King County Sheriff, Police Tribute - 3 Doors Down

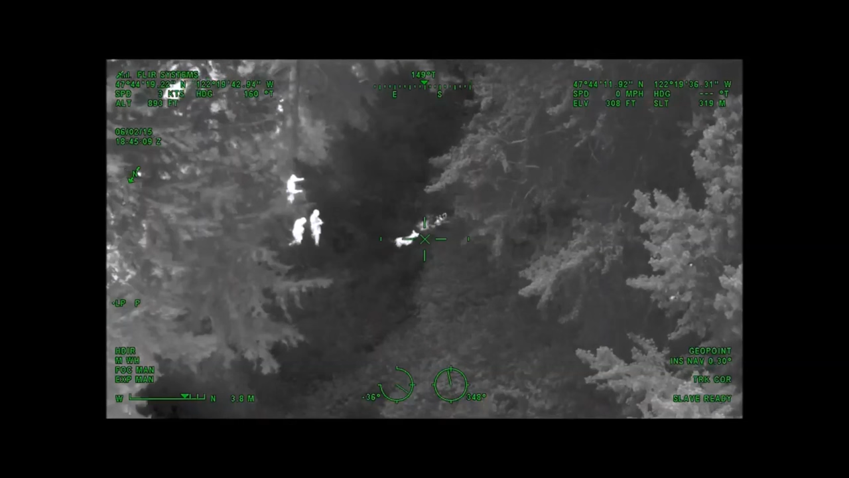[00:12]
Okay, you want the dogs to make contact?
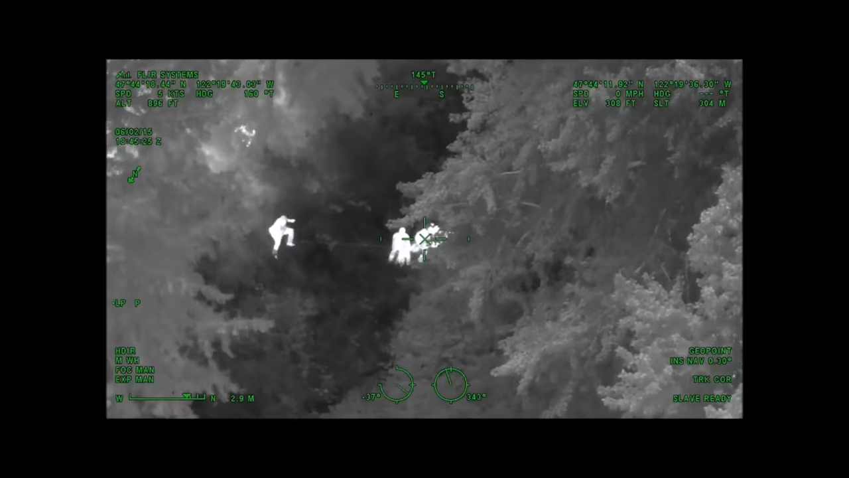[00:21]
They're making contact with them right now.
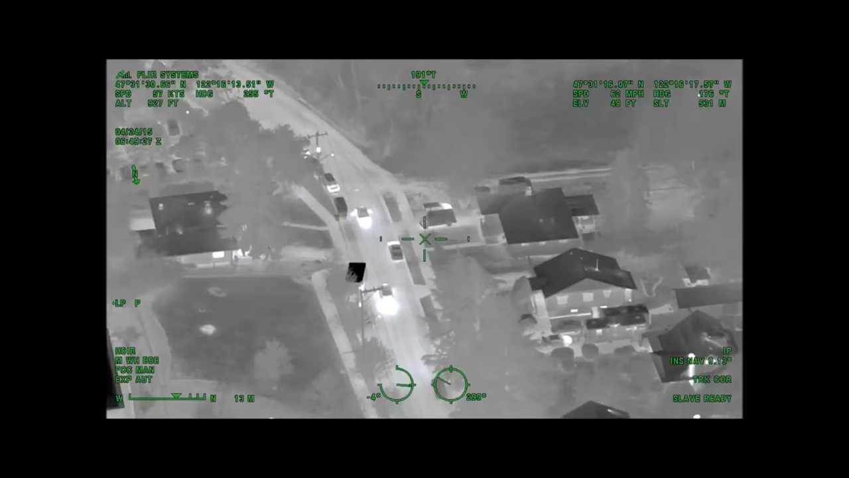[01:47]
Looks like they just disabled their car.
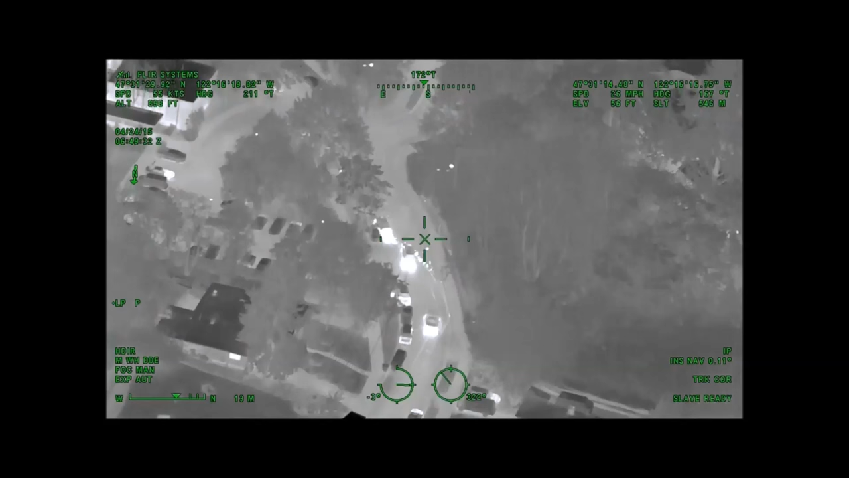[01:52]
They hit a curb near Avenue. Driver door is open, getting ready to bail. Driver's out, and he's running back around to the bus stop.
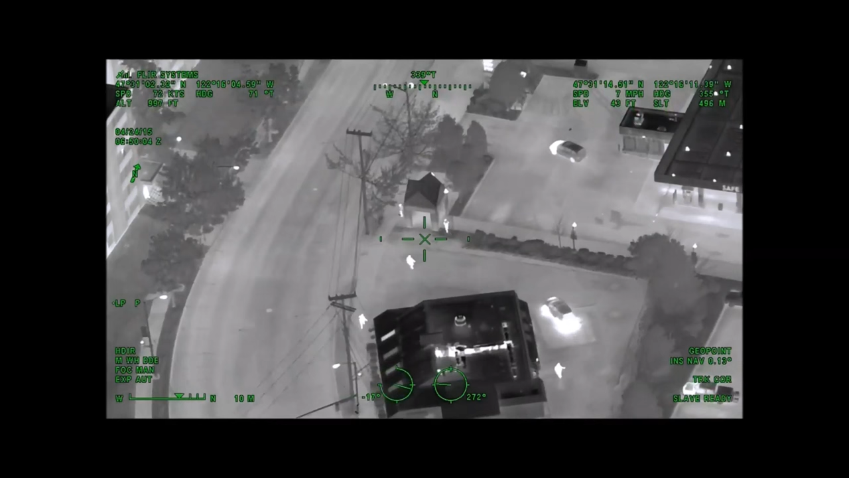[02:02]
Officers are in foot pursuit. He's northbound. Still chasing him northbound. On Rainier, and officers making contact at Rainier and Director.